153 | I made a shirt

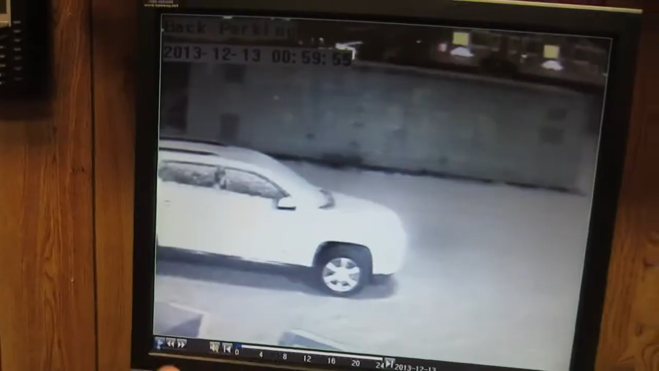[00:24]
He's over in this corner doing something, and then he crosses right about here.